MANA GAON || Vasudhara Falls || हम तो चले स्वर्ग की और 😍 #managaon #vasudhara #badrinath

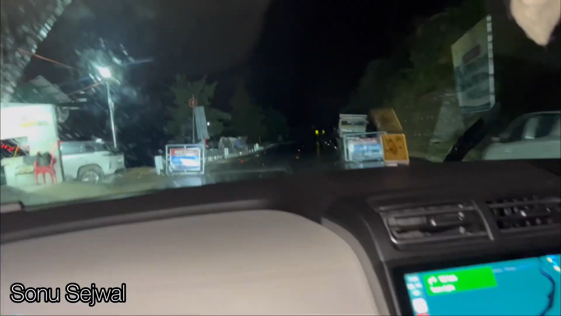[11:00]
और बारिश ना रुक रही, नॉन स्टॉप बारिश हो रही है, बढ़िया ठंड हो रही है।
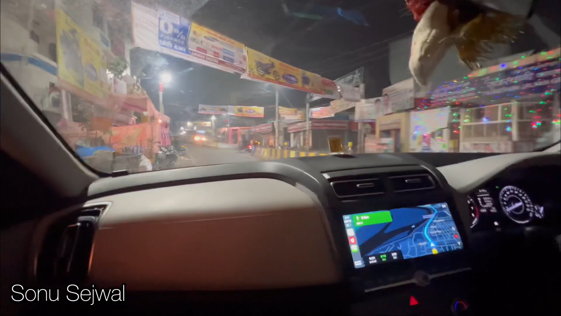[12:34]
और इसके पीछे तो बड़ी बड़ी दुकान लग रही थी पूरे खुले में भाई।
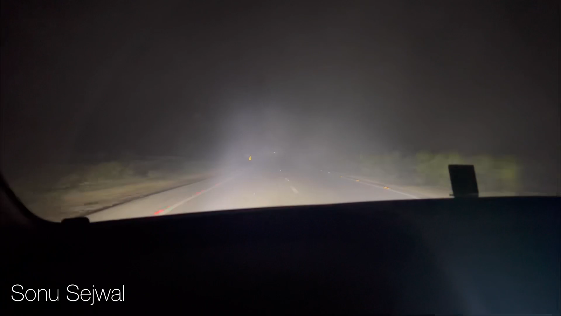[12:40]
हरिद्वार पार हो गया है और तुम देखो कितनी तगड़ी पड़ रही है यहाँ पे, हमला पूरा पैक है धुंध है। टाइम हो गया है 3:30 का, अब रुकेंगे यहाँ पे और थोड़ा चाय पानी लेंगे, उसके बाद फिर अपने घर।
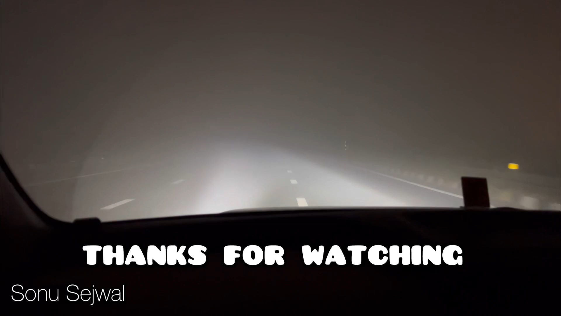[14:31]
जैसे नहीं लगता भाई दिल्ली में एंट्री कर ली है, और यहाँ तो वहाँ पीछे था भी बहुत ज़्यादा बुरा हाल है क्या, बहुत ज़्यादा धुंध है भाई, ये मोबाइल की लाइट में दिख रही है, वैसे देखोगे तो नहीं दिखेगी बिल्कुल भी।